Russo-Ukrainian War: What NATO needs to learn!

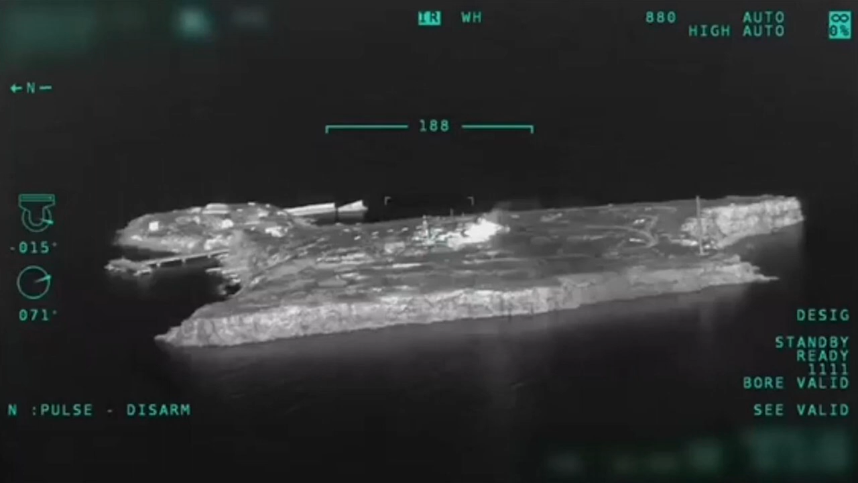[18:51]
the Ukrainians have been good at finding innovative new uses for them. So they've used them a lot over the Snake Island, where of course, particularly after the sinking of the Moskva, where the TB2 played a role as a standoff ISR and distraction asset.
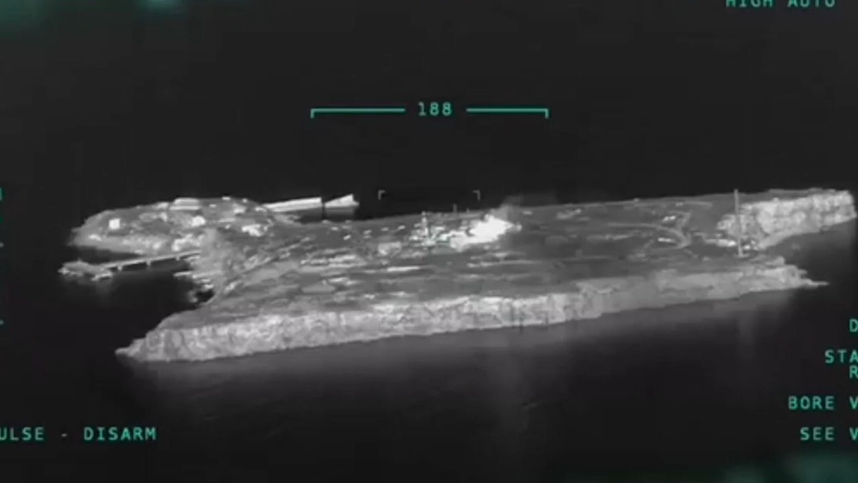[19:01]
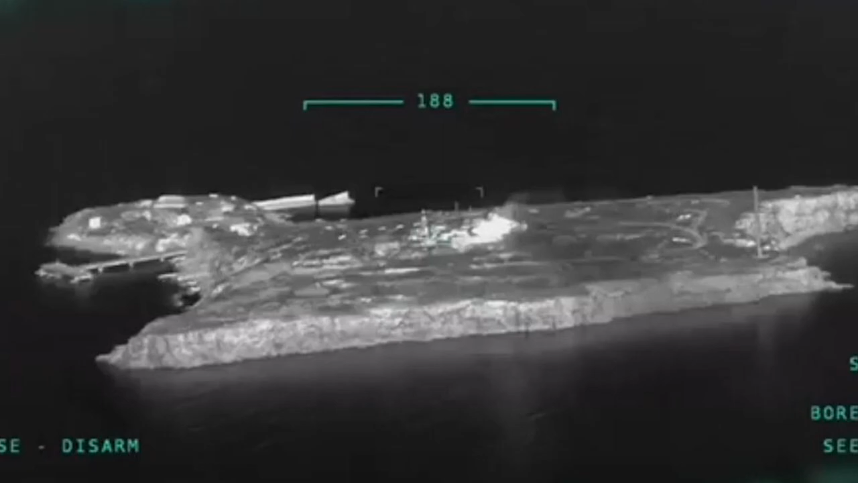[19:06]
The Russian, when the Russian Navy had to pull back its major surface combatants post sinking of Moskva, there was basically a lot less air defence cover over that part.